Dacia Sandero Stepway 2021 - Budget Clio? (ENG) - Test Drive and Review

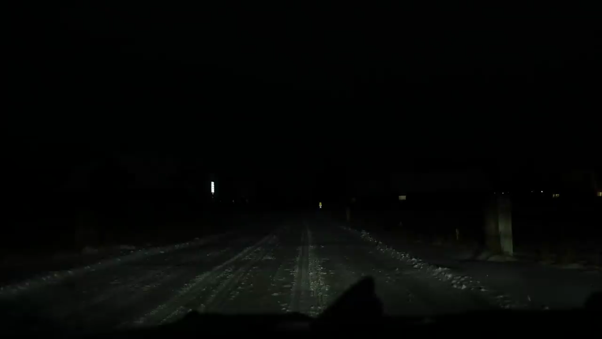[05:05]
also low beams are led but high beams remain halogen it's a similar situation in the clio where you have manual adjustment for the headlight